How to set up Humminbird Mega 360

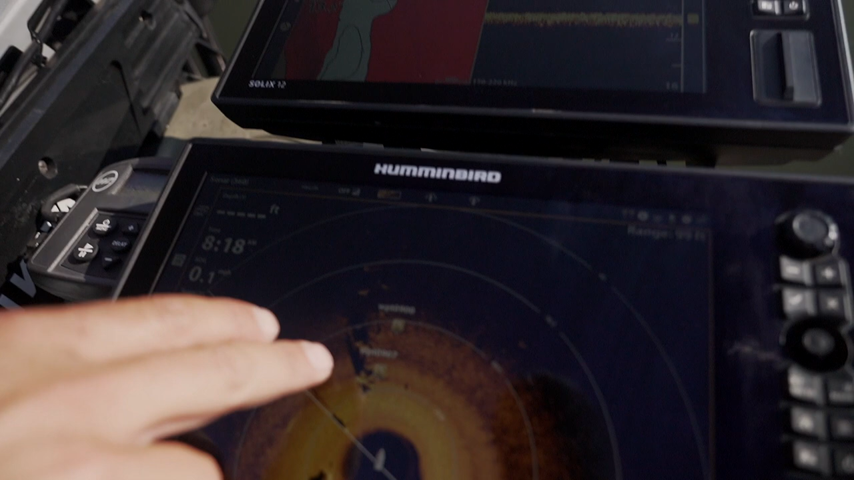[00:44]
I'm seeing isolated individual stumps and brush piles with the waypoint marks on them.
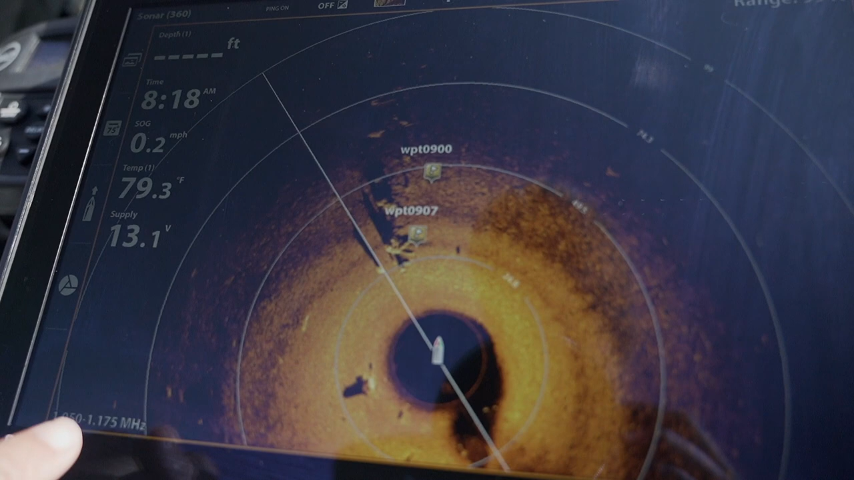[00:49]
On screen: water 79.3°F, speed 0.2 mph
I'm actually seeing bait and fish out here on the outside, but this is like the prime area and I want it to show crystal clean like this.
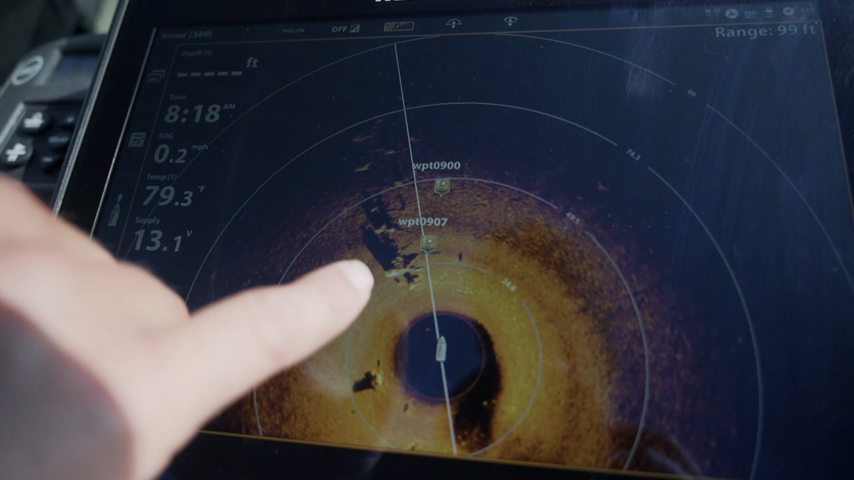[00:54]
On screen: water 79.3°F, speed 0.2 mph
So I'm going to actually set this back to
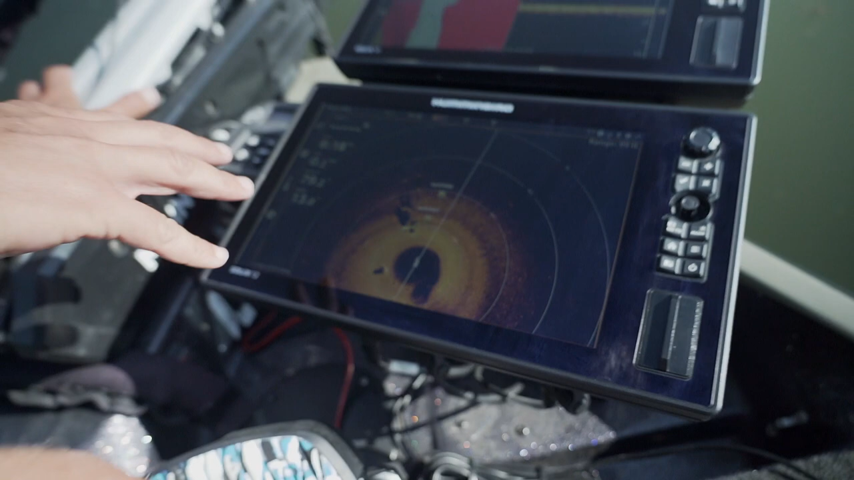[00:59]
default settings and then go through the process of exactly how I set it up. Let's do it. Okay, so everything has been set back to default mode and so everything's clean.
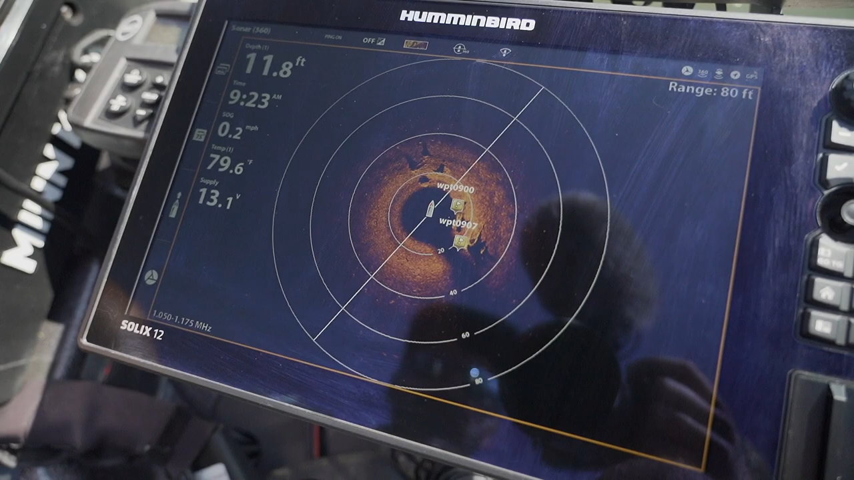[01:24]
On screen: depth 11.8 ft, water 79.6°F
So as you saw from the first one that you saw is a lot different and a lot of people will keep it on this.
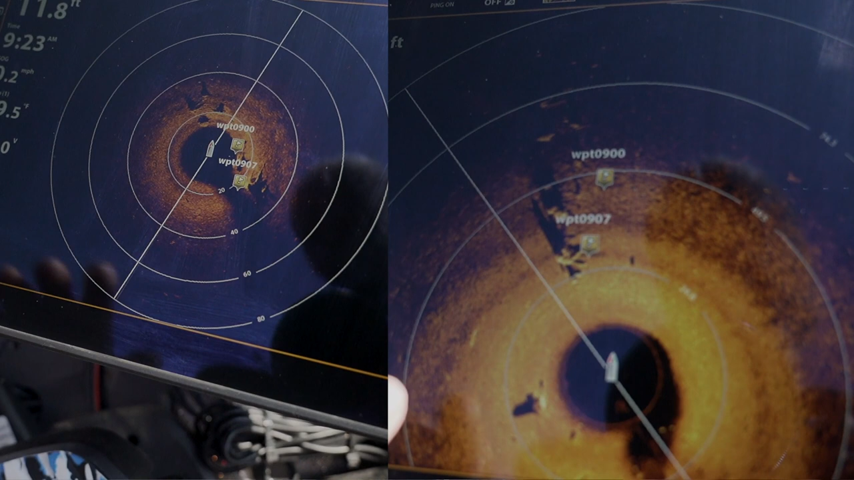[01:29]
It looks great and it is fine. You can zoom it in.
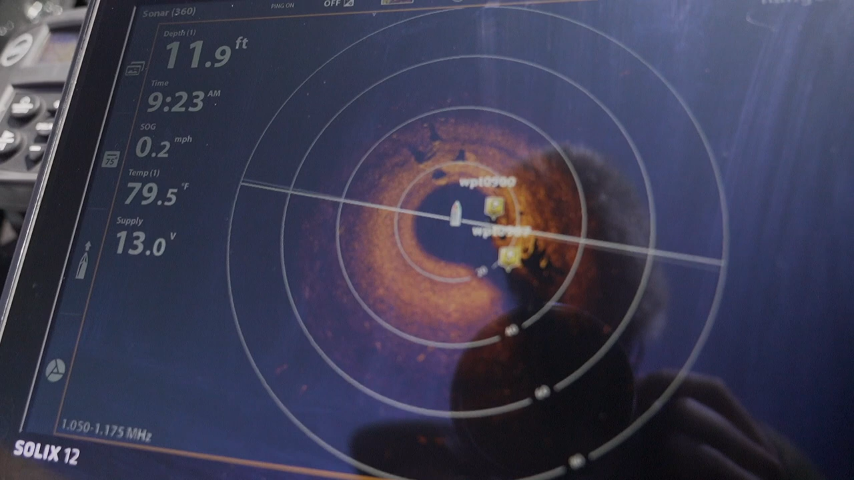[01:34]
On screen: depth 11.9 ft, water 79.5°F, speed 0.2 mph
This is full screen, but you're not utilizing the full 10 or 12 inch screen by having
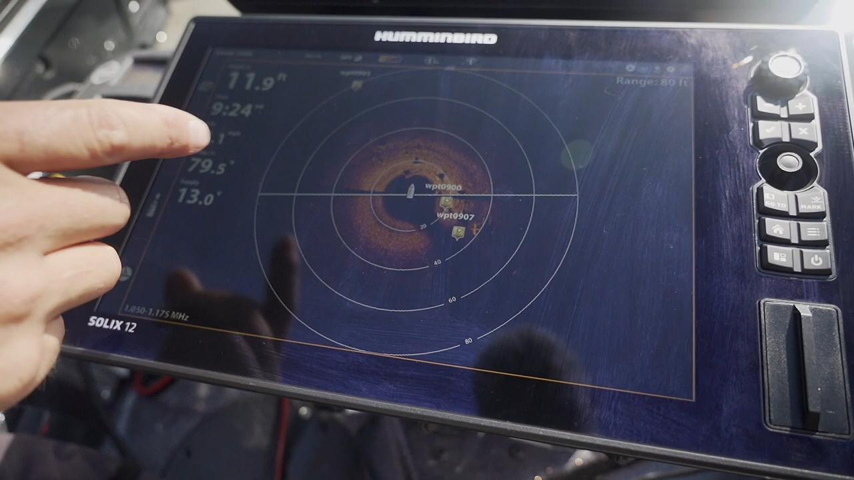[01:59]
On screen: depth 11.9 ft
So what I'm going to do first up is I'm going to hit this 360 view right here. This is going to drop down this menu.
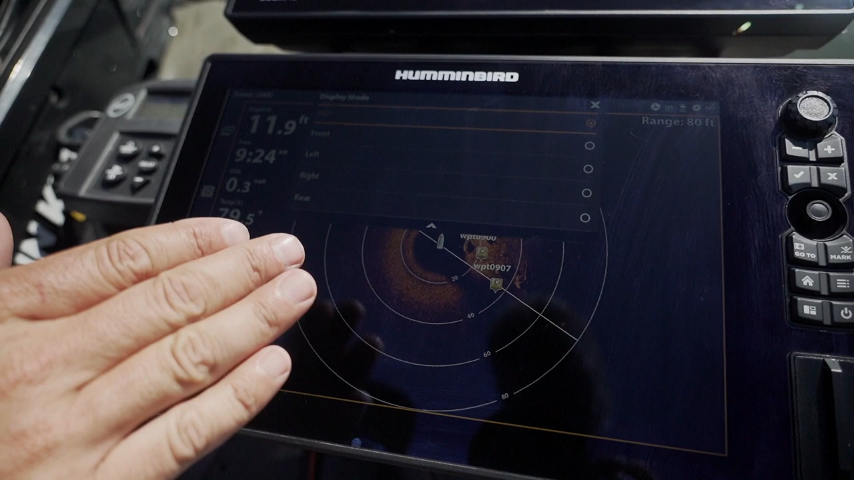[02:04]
It's going to give you full 360, which is what it's on right now.
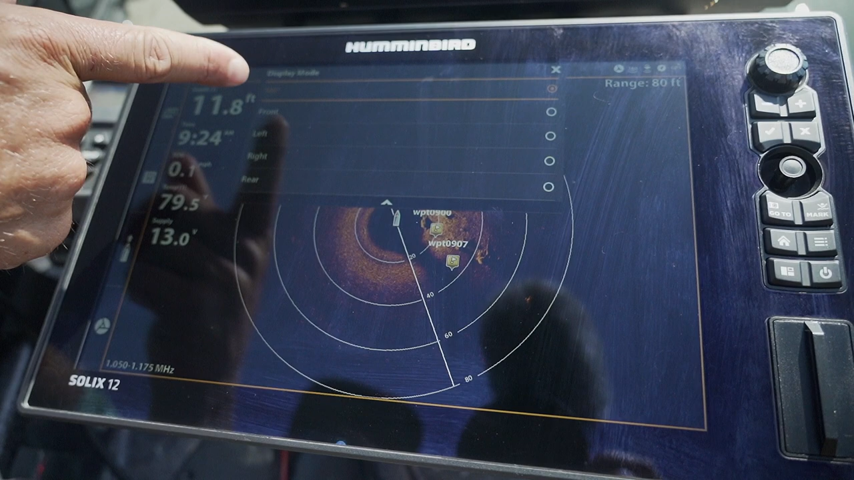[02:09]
It's going to give you an option for front view, left view, right and rear view.
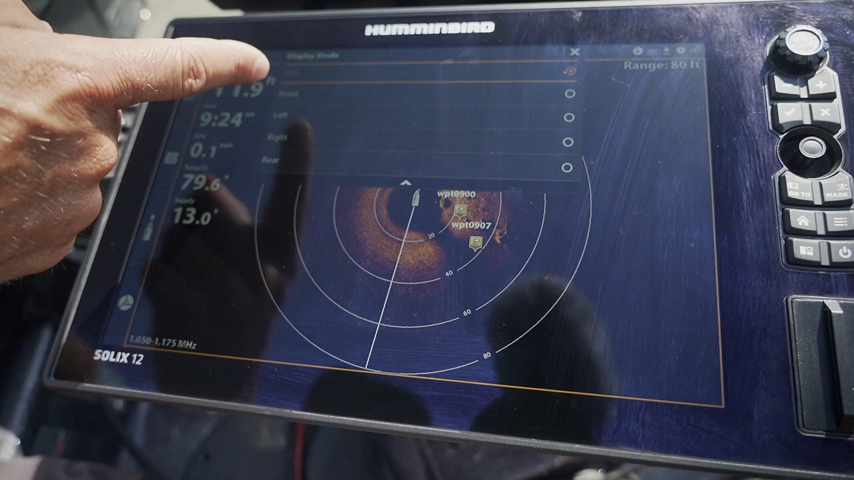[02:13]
What I'm going to do, number one, is I'm going to hit it on front view and bang, look at that.
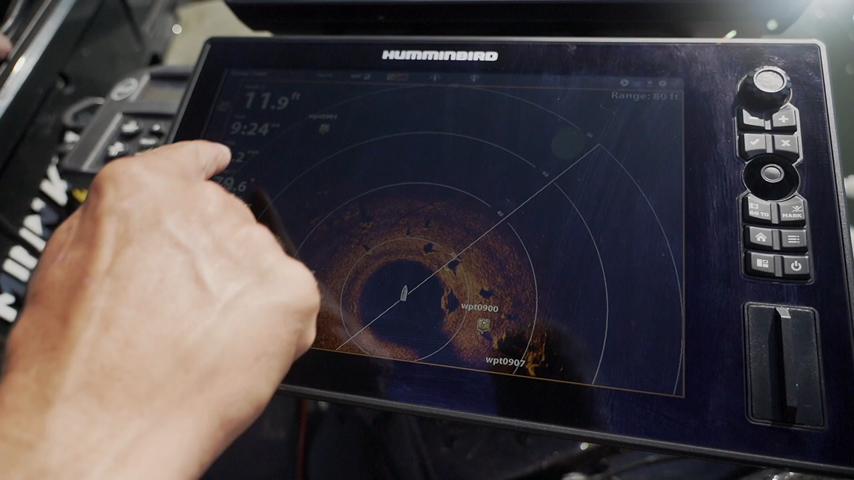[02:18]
On screen: depth 11.9 ft
You've just, now you've gone from a circle trying to be in tight on that 12 inch screen
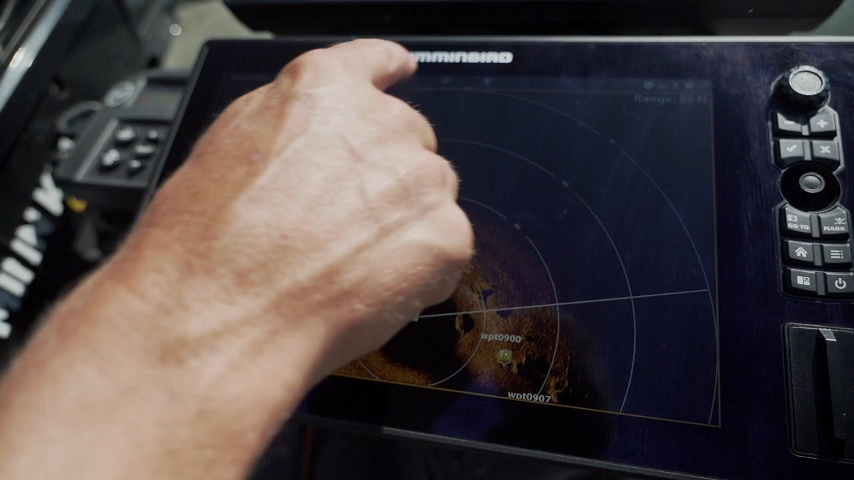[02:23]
to the entire 360 and the entire
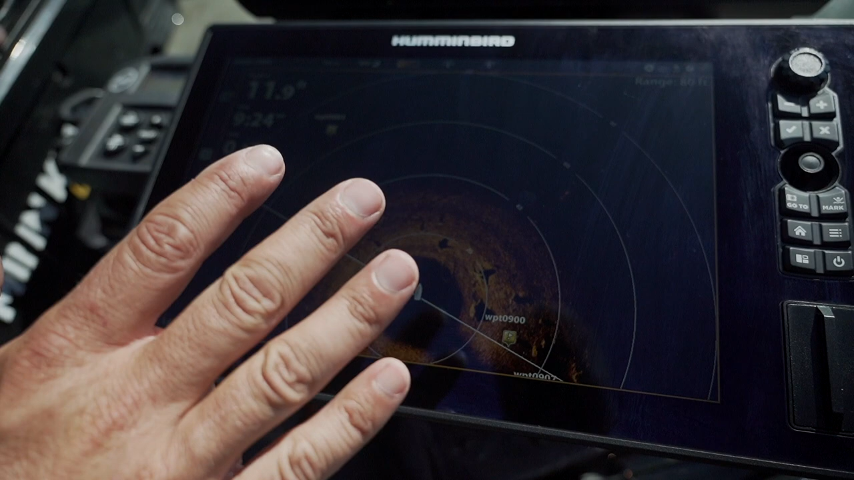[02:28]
12 inch screen being utilized and that's just zoomed everything up.
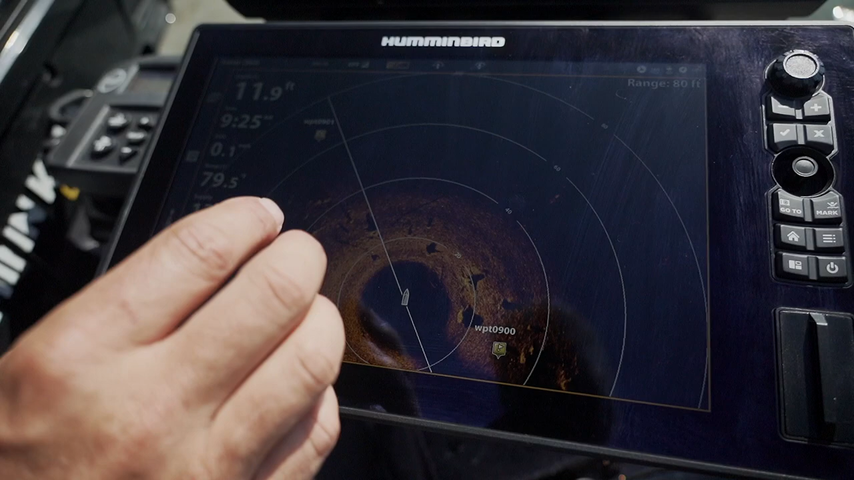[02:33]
It's given us a way better view, a clearer view of everything and then I can actually zoom
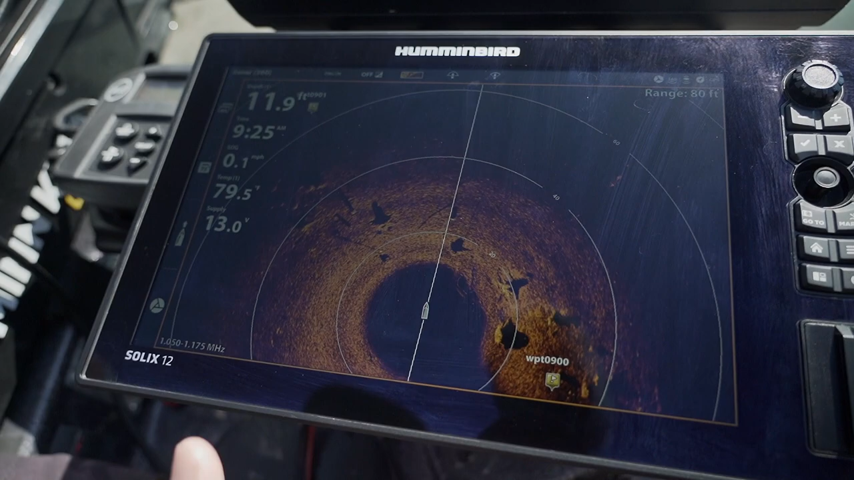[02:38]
On screen: depth 11.9 ft, water 79.5°F, speed 0.1 mph
in from there and just get blown up crystal clean images of all of these stumps and fish.
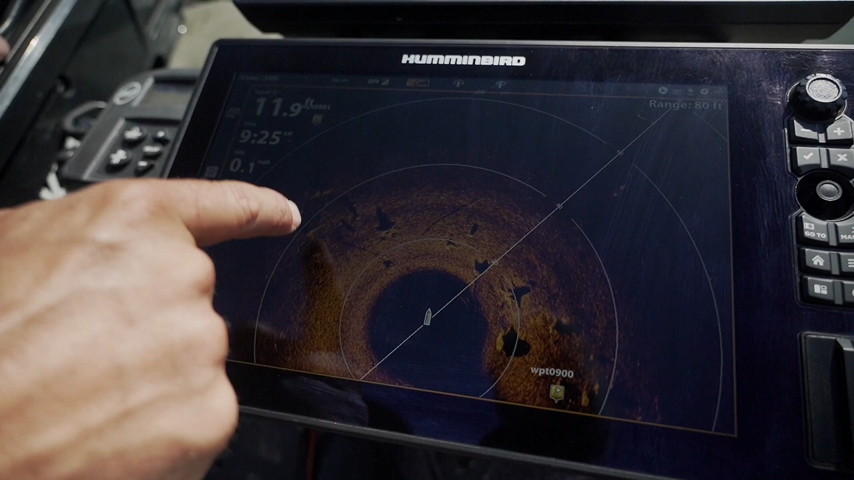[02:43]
So now this is the perfect view.
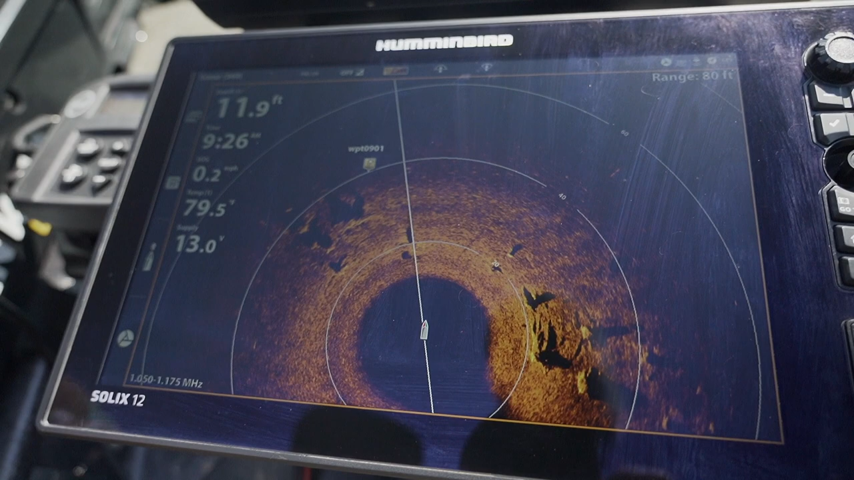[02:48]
We've got the big 360, we've got it out to 80 feet.